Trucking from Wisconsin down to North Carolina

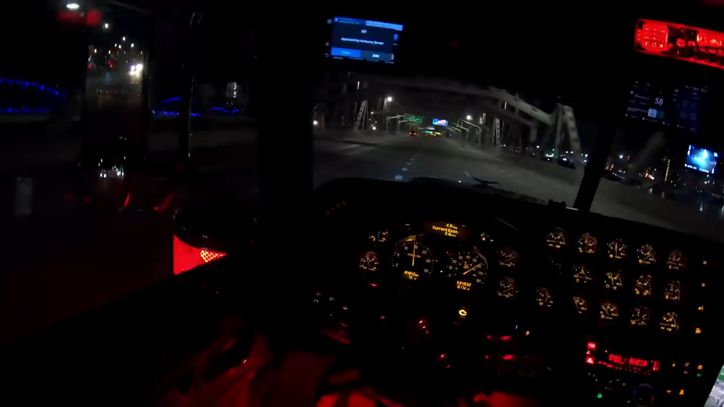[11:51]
They got a great bridge over here. It changes colors. We gotta go I-64 east. Oh, we're getting the phone call right now.